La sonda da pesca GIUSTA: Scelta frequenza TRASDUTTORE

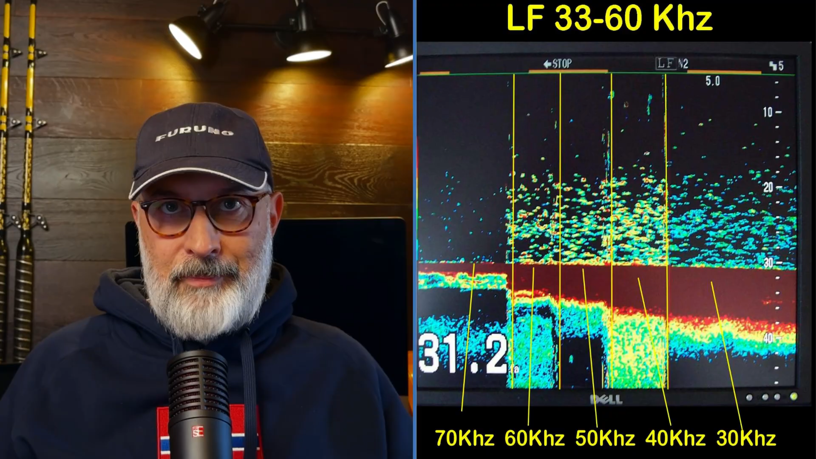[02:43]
esempio grafico se noi andiamo a vedere un banco di pesci con una bassa frequenza questi saranno molto più raggruppati in unica palla rossa lo stesso banco di pesce
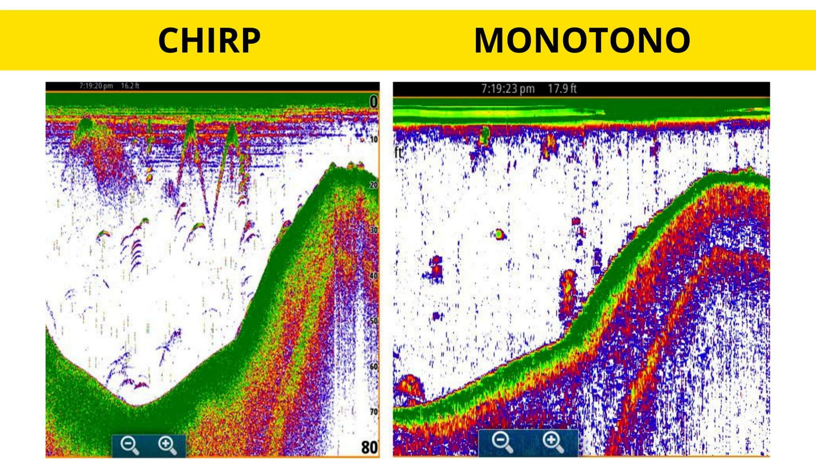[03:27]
va a sovrapporre un treno d'onda che è uno swap che parte da una frequenza più bassa
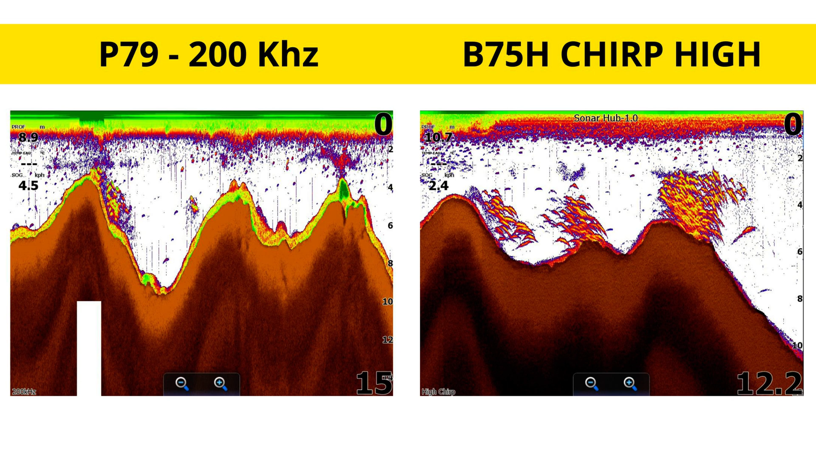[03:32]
e arriva a una frequenza più alta ogni singolo ping è costruito in questo modo e tramite un'elaborazione software riesce a ricavare un
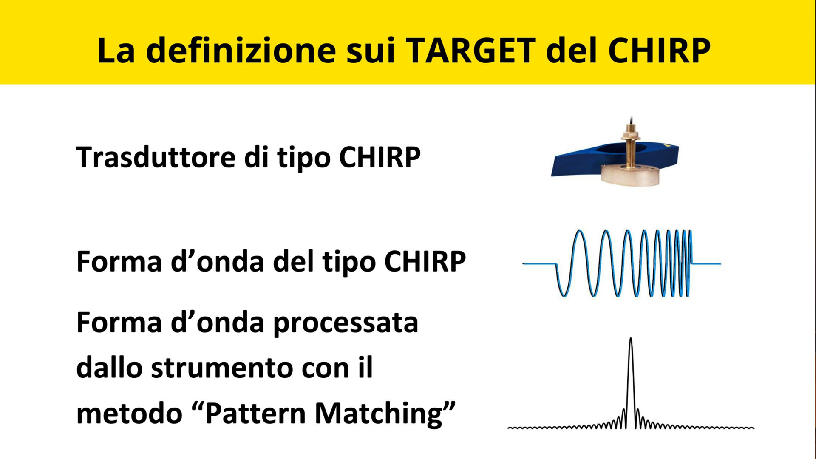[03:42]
picco da questo swap e questo picco è molto preciso come posizione adesso vi sto mostrando delle schermate sul mio tz t3 con la
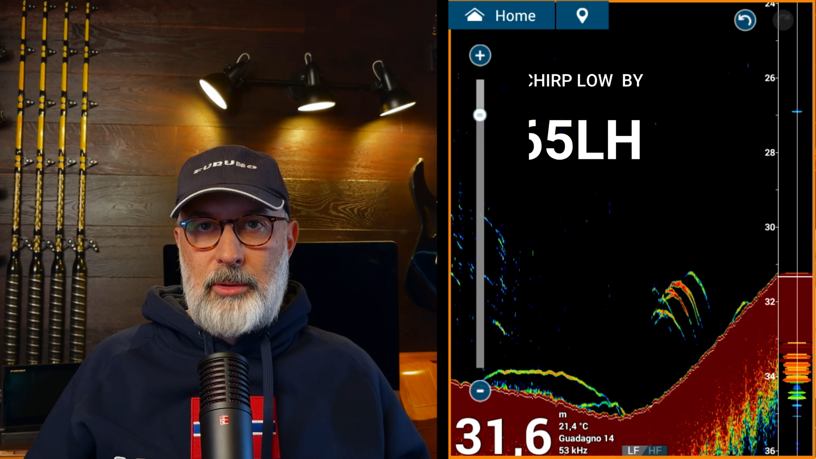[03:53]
On screen: depth 31.6 m, water 21.4°C
sonda b265 lh come vedete la definizione la definizione pura del target non è assolutamente scadente anche nel lato bassa frequenza le differenze che voi vedete sono determinate dalla larghezza del cono sui monotono il
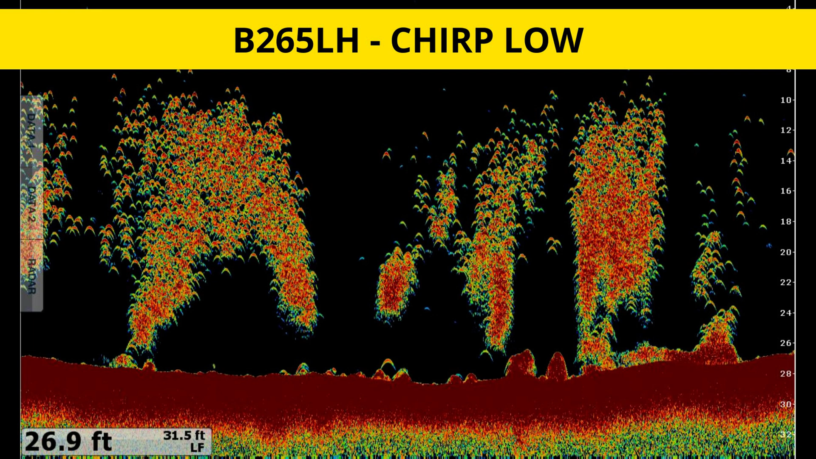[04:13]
On screen: depth 26.9 ft
discorso frequenza invece è molto importante più saliamo con la frequenza
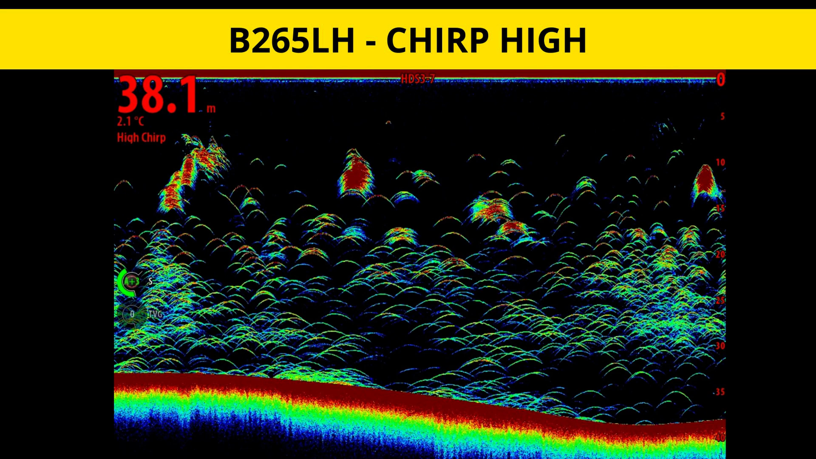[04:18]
On screen: depth 38.1 m, water 2.1°C
più avremo una definizione alta più scendiamo con la frequenza più i target saranno meno definiti
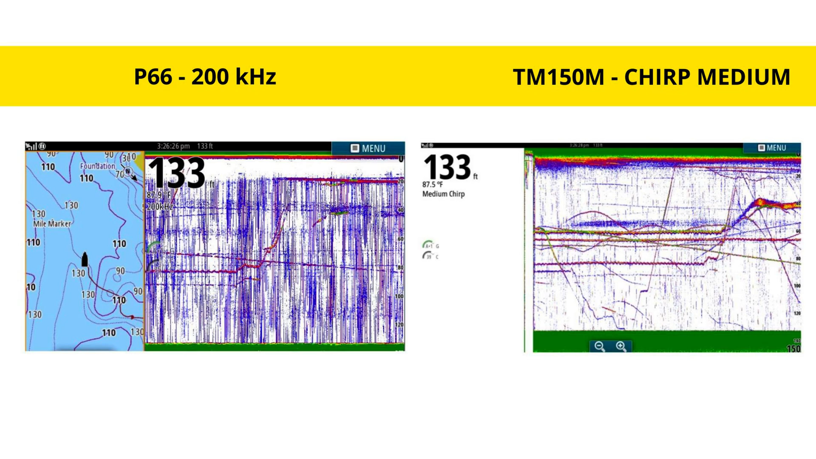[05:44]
On screen: depth 133 ft
sicuramente è molto meglio impostare una frequenza alta avere una frequenza alta perché le frequenze alte per esempio 200 kilohertz sono molto meno sensibili alle bollicine d'aria ovvio se ce ne sono veramente tante di bolle chiaramente